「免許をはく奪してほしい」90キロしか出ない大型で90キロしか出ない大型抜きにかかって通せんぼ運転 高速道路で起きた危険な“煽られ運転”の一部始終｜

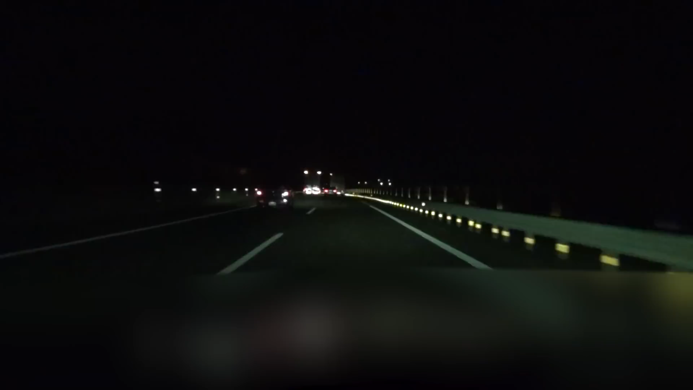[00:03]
おーら、レースがおってるぞ、ほら仙台何かこれひどいね仙台301桜の差61人頑張れ頑張れほら、もっと頑張れ